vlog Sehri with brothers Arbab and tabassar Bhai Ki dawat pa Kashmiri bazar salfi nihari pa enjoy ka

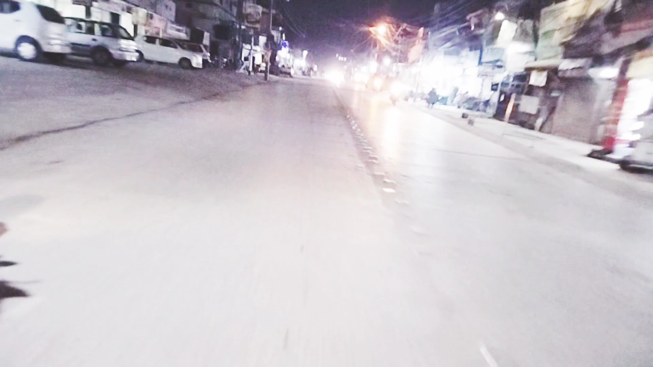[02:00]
अभी हम पहुंच गए हैं लजीलापुर पुलाव के पास और ये देखते जाए। ये देखते जाए कि बस रात का टाइम है और खूबसूरत मनाजिर।
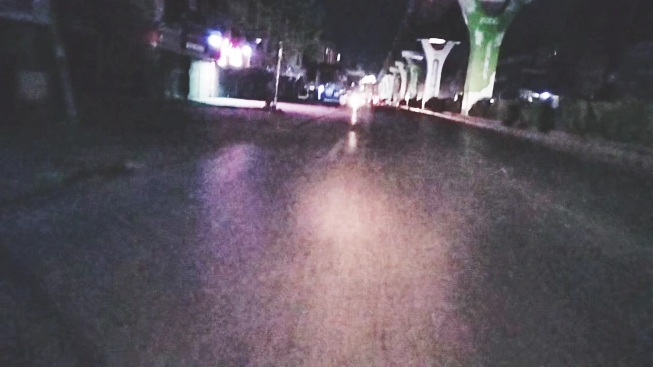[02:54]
रात का टाइम है और ये अभी हम लोग व्यूवर्स पहुँचेंगे नास है, मैं क्रॉस कर लिया है और अब हम पहुँचने वाले हैं ये वारिस खान के पास। पहले हमने सोचा हम लोग अफतारे करने जाएँ करतारपुर,
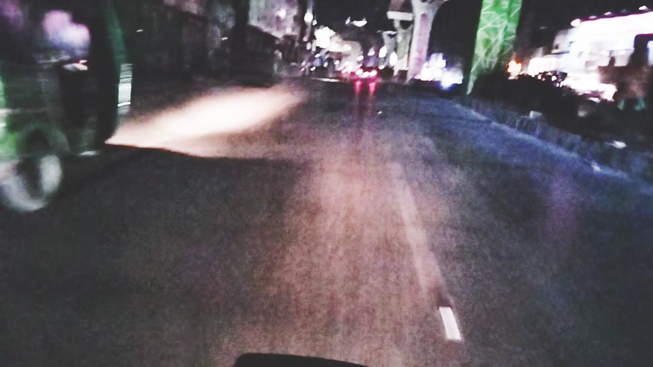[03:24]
लेकिन रश और चीज़ें देख के ना हमने इसी चीज़ को गनी हो जाना कि
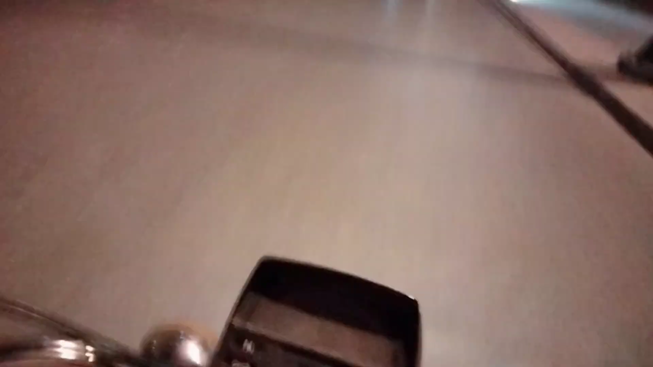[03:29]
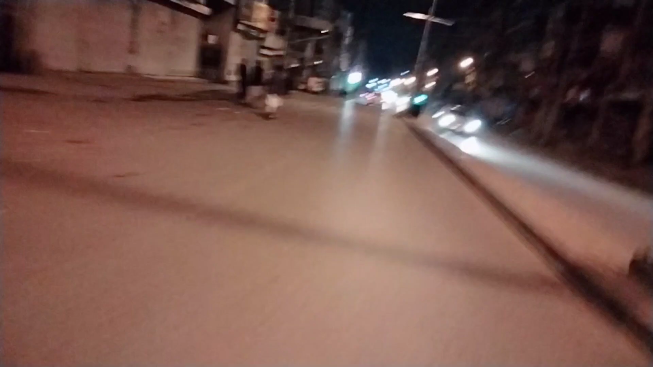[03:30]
व्यूवर्स हम लोग आ गए हैं एक बार रोड के ऊपर, लाइटें लाइटें रावलपिंडी रात को। दिन को यहाँ पे आप लोग आए तो आप लोगों को रेड़ियाँ, रक्षे, चिंचियाँ और ठीए ठीए मिलेंगे,